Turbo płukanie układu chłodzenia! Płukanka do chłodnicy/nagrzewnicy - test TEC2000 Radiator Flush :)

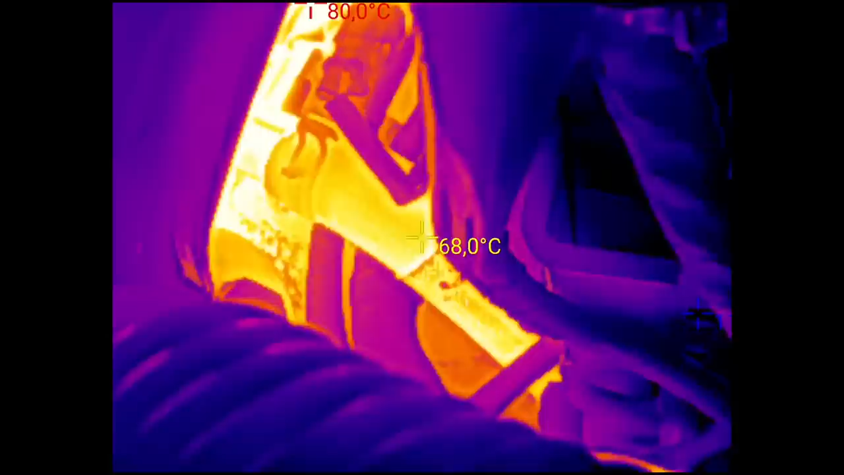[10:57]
On screen: spot 68.0°C
80. 80 ma nasz...
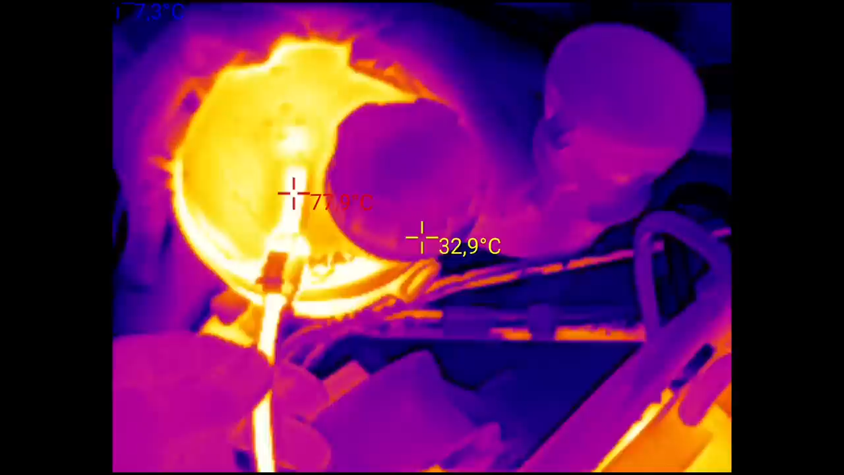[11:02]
O jezu. Główny powrót. Czyli wydaje mi się, że zaczęło to wszystko elegancko teraz pracować.
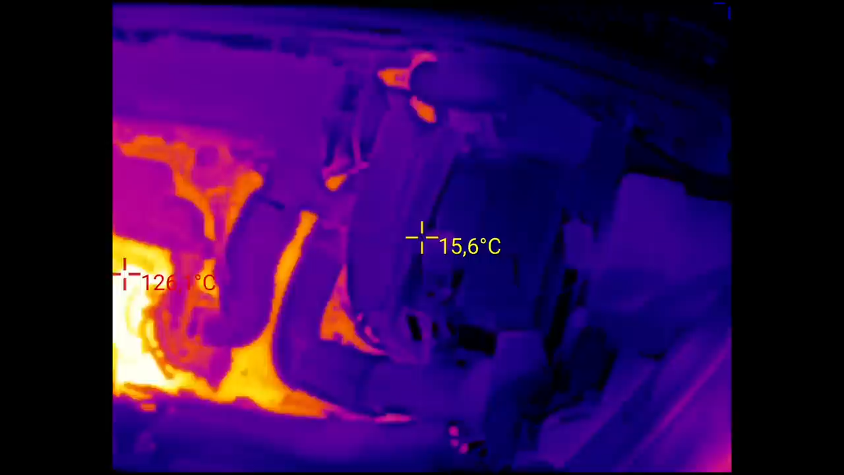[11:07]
On screen: spot 15.6°C
Zobaczymy sobie od spodu jak to wygląda.
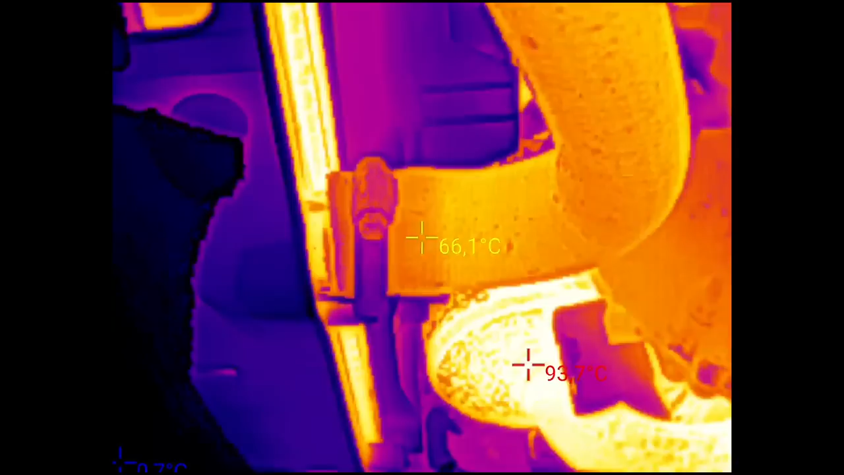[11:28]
On screen: spot 66.1°C
Także zaczęło to wszystko pracować. Elegancko.
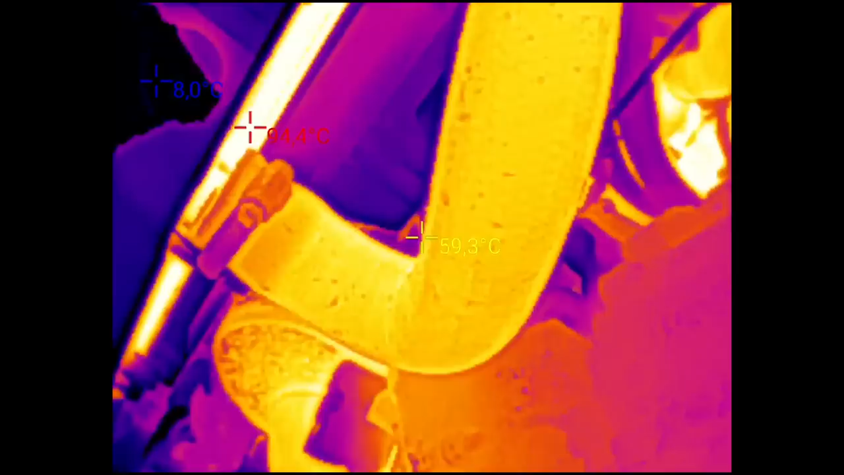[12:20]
80 stopni na żywą szkodnicy. 79.
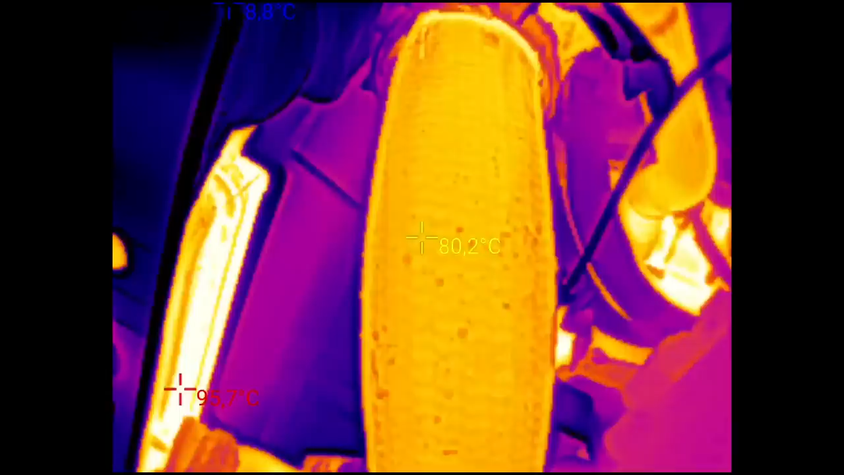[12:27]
On screen: spot 80.2°C
Około 80. Także elegancko. Teraz pod maską jak to wygląda.
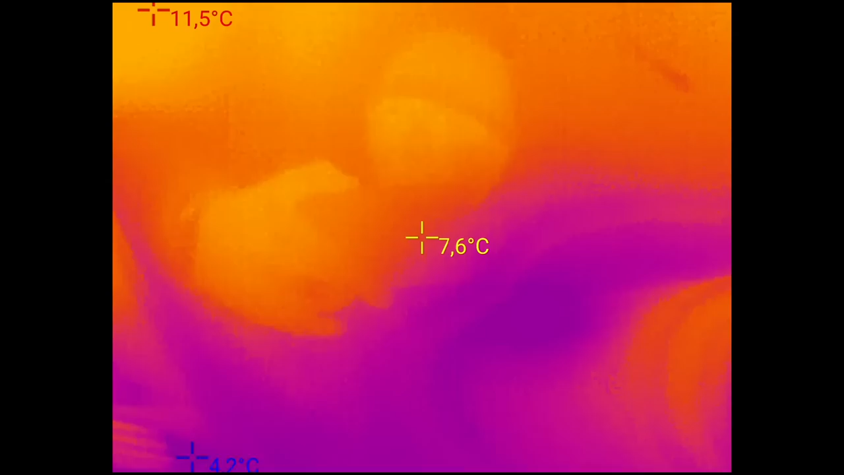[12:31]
On screen: spot 7.6°C
Pod mask już ciepło bije. Ale tu fajnie czuję kolcami. Najpierw widać.
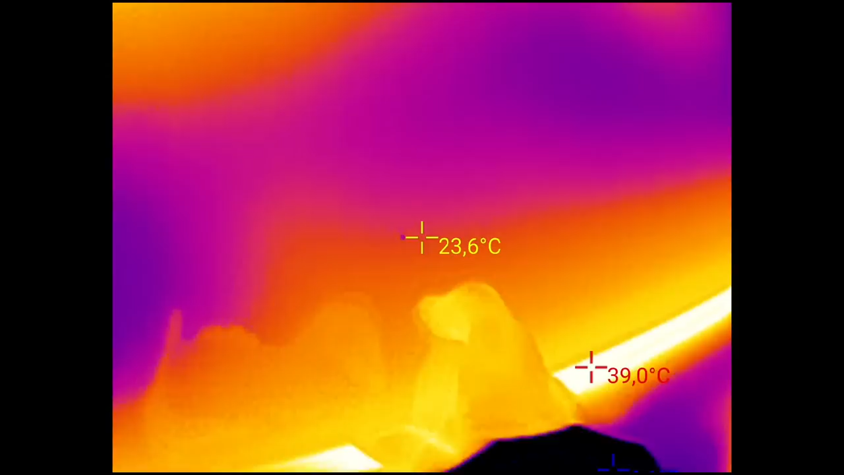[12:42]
On screen: spot 23.6°C, max 39.0°C
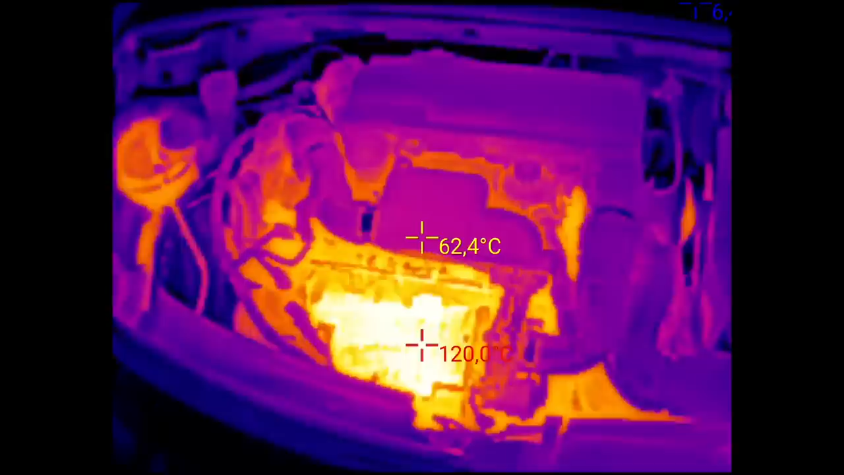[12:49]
On screen: spot 62.4°C
Najcieplejsza oczywiście turbina. 90 stopni na zbiorniczku. 80.
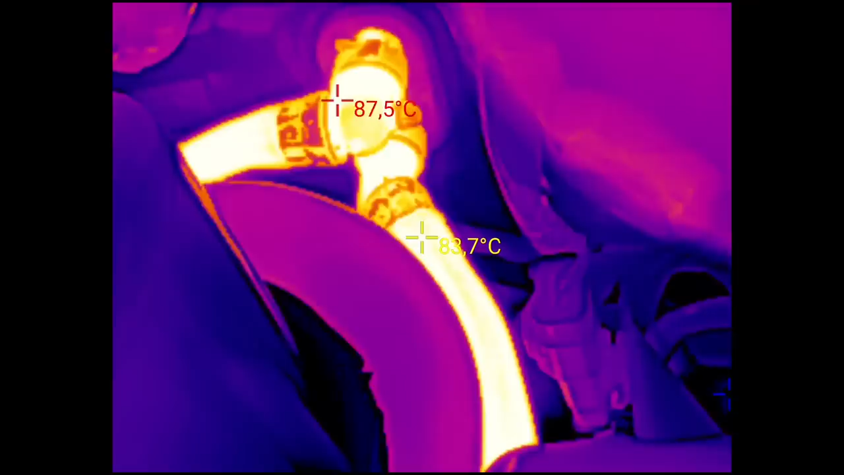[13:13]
83. 83. Tam jest na maksa zimno. Dlatego żeby w ogóle nie zabierała ciepła.
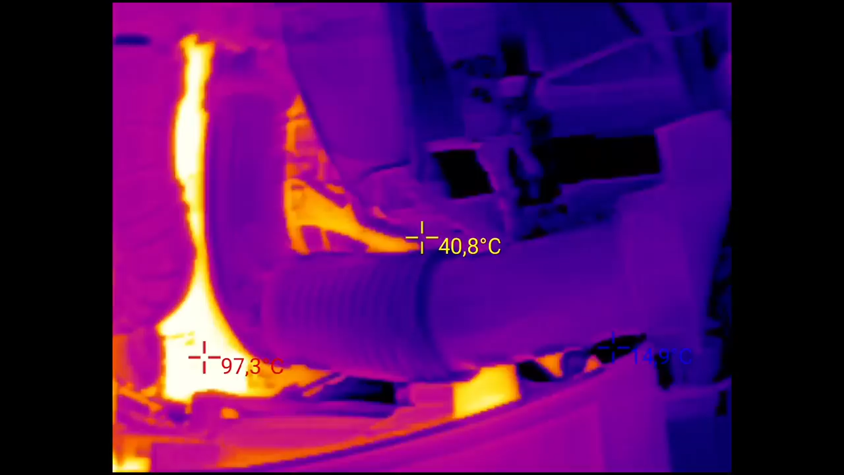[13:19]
On screen: spot 40.8°C
Także nawiew jest w środku na jedynkę. I na najzimniejszy możliwy.
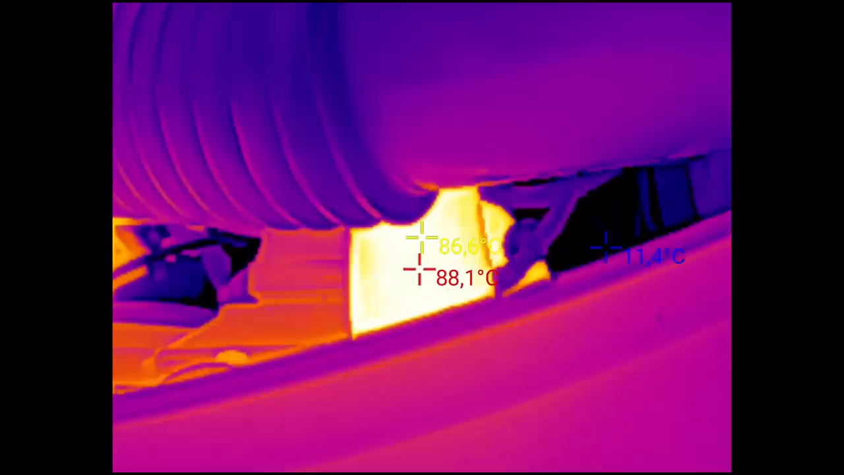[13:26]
Górny wąż chłodnicy prawie 90.
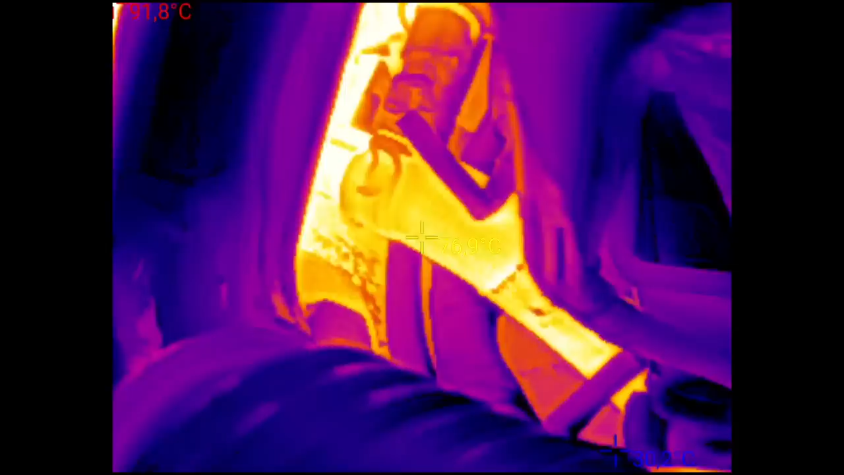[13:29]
Ten wąż 80. Czyli powrót z dołu 80 stopni.